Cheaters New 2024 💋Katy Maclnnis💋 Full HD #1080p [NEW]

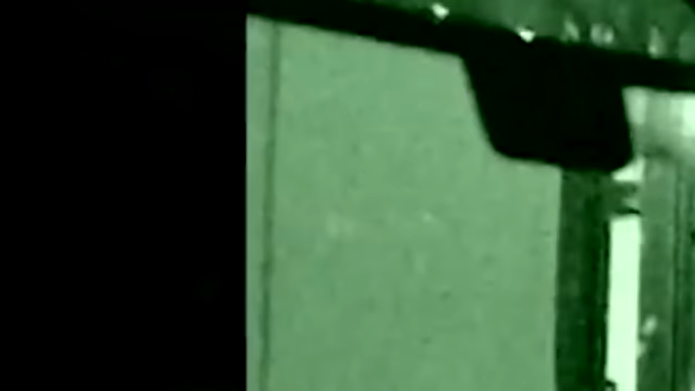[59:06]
A few miles up the road, the suspect and company stop at a deli to grab a bite to eat.
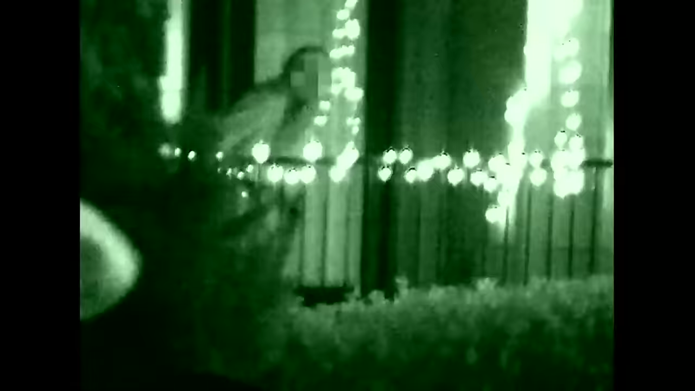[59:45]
Leaping over the guardrail, the young man scampers out of sight just seconds before Mike steps outside.
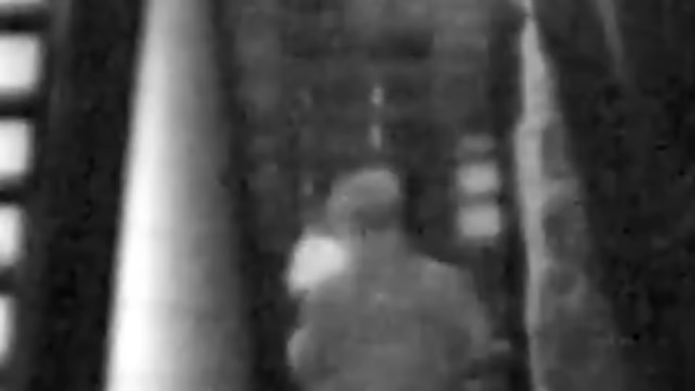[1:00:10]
Companion Werner rings the doorbell and receives the reaction he was hoping for from the suspect.
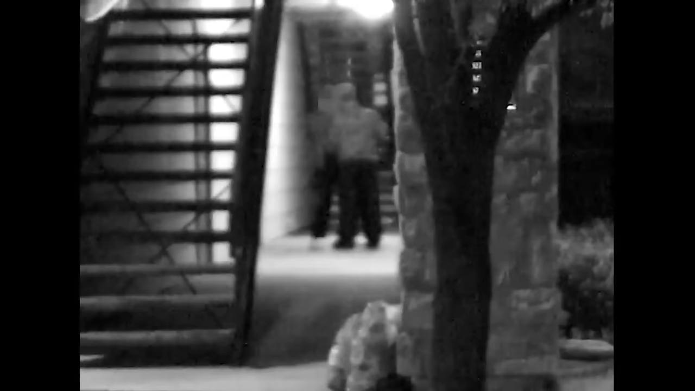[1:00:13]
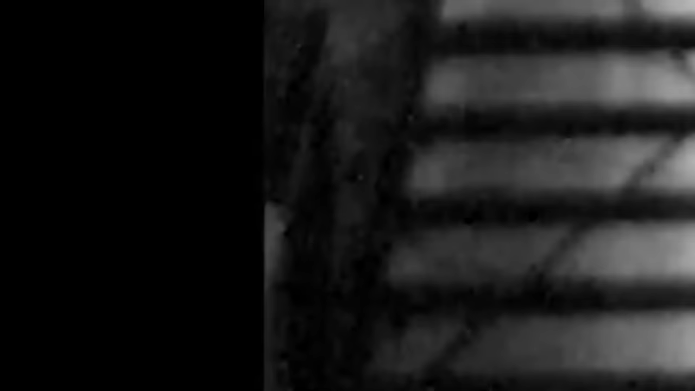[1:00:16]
Tickled pink, the suspect grabs the pup and the couple takes him for a walk. After a short while, an unknown man joins the couple.
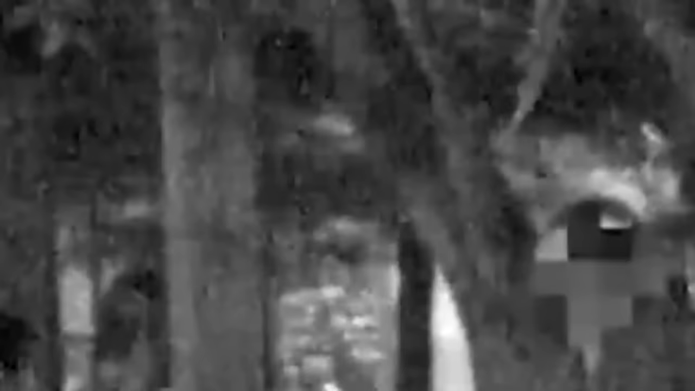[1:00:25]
Displeased with the gentleman for some reason, companion Werner tells him to get lost.
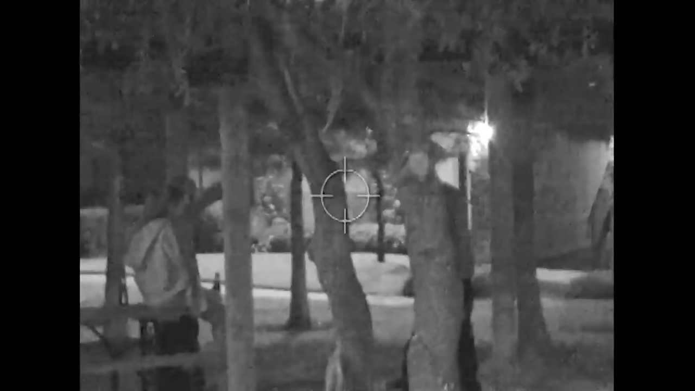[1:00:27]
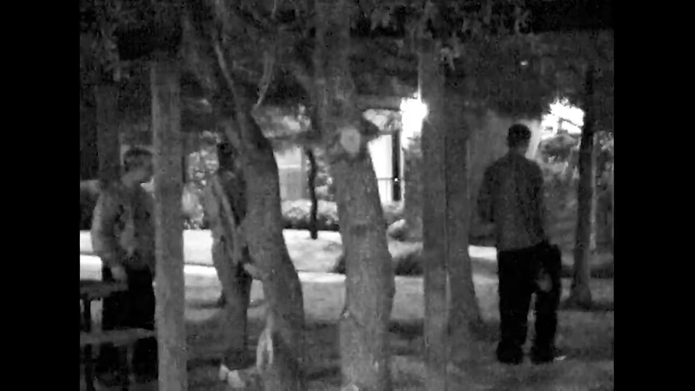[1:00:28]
The unidentified man leaves the scene, giving the suspect ample time to personally thank companion Werner for his bravery.
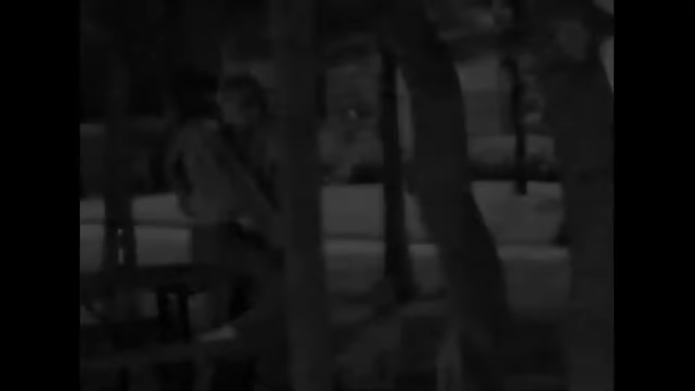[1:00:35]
Having enough of the great outdoors, the duo heads inside with their new puppy. They're not seen for some time.
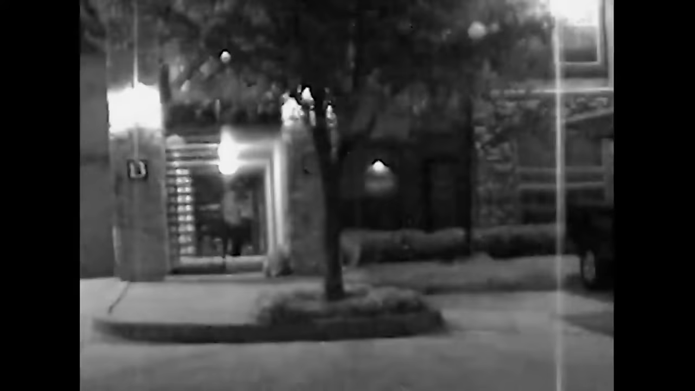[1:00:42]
Back in action, Cheater's PIs spot companion Werner as he kisses the suspect before departing.
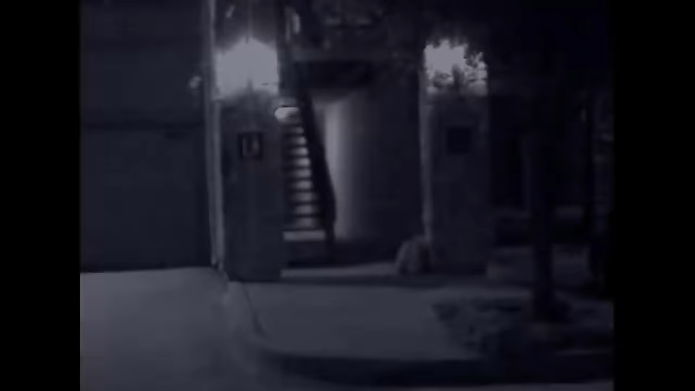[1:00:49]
Investigation Day 12. After receiving word of movement from companion Werner, Cheater's investigators return to the residence shared by Mike and the suspect.
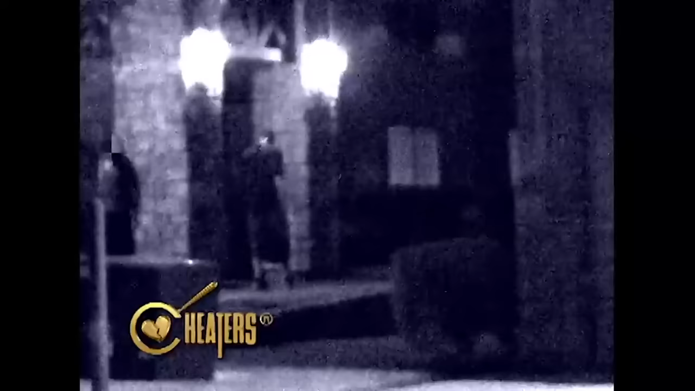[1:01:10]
Cheater's detectives capture the situation as the
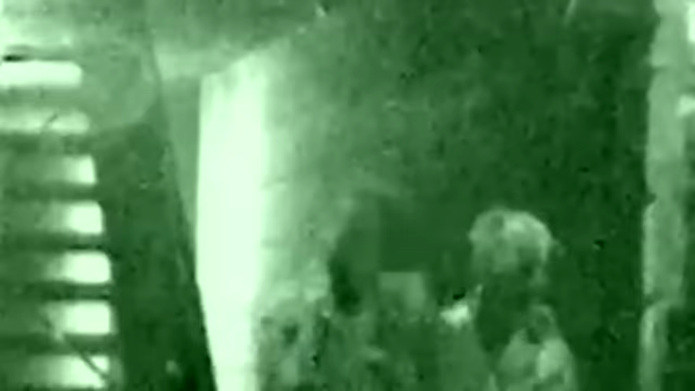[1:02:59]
They get in the car, drive to a restaurant. They sit down, have a bite to eat.
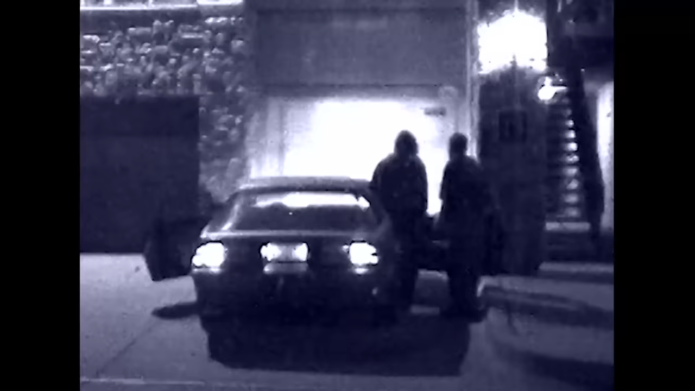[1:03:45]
and they're followed to a jewelry store. They do some type of shopping.
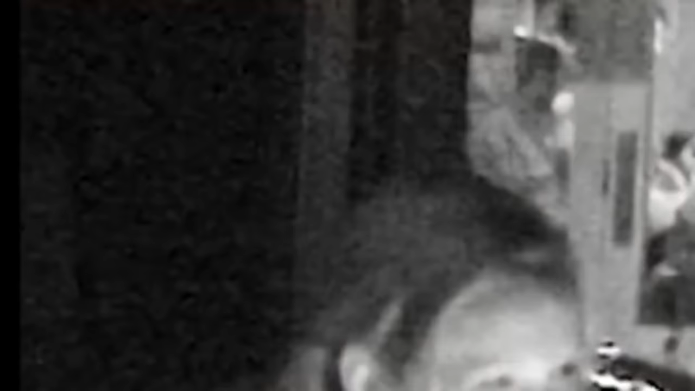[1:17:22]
Cheaters agents remain at a safe distance to avoid detection by the amorous duo.
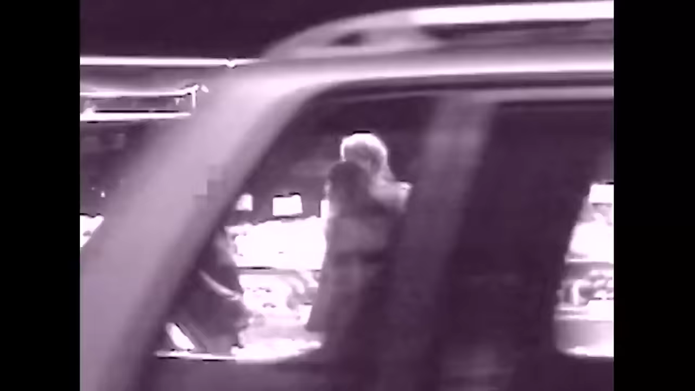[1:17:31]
Stopping at a fruit stand, the suspect gives Companion Rogers a peck on the lips before the two continue on their way.
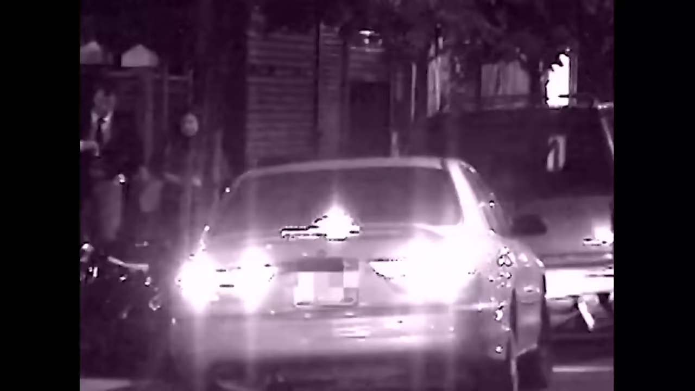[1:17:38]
After a short drive to Companion Rogers' place, the lovebirds disappear behind her front door and are not seen for the remainder of the evening.
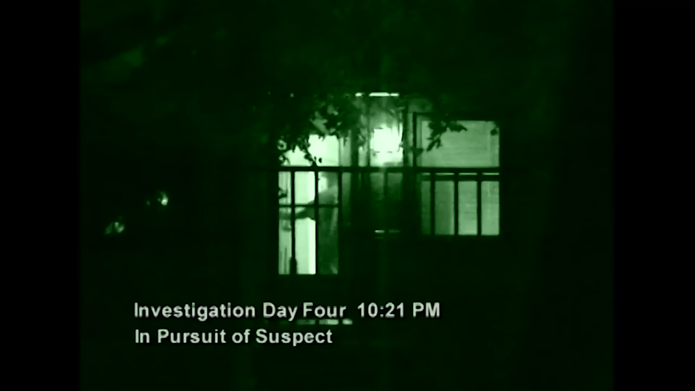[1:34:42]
Cheaters operatives maintain a close watch on the suspect's activities for several days. Tailing the suspect a short distance to an apartment complex, Cheaters crews quickly situate themselves near a residence as suspect Johnny Burkhalter casually makes his way up to the front door.
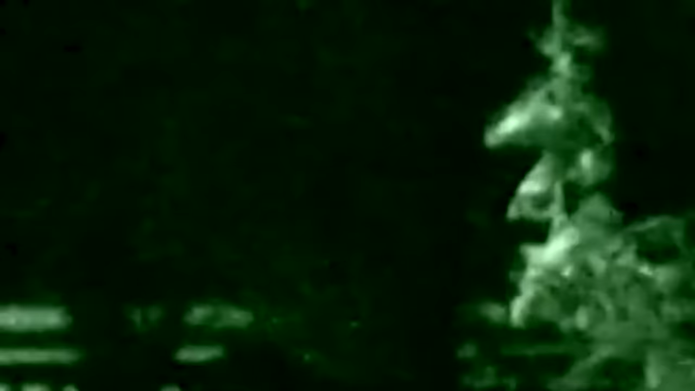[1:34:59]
Cheaters PIs keep their eyes open for signs of movement.
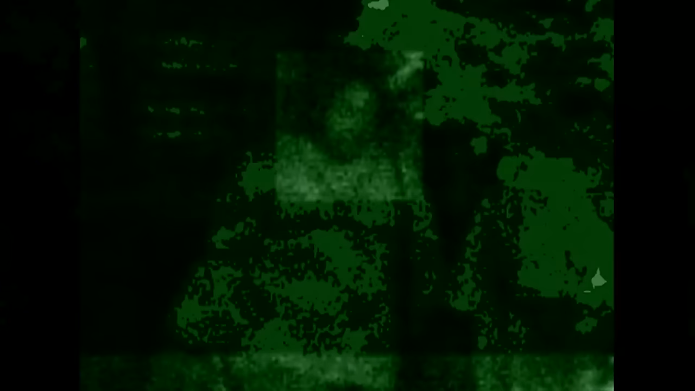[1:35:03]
Suspect Burkhalter re-emerges just minutes later, but he's not alone. An unidentified woman happily walks hand in hand with the suspect.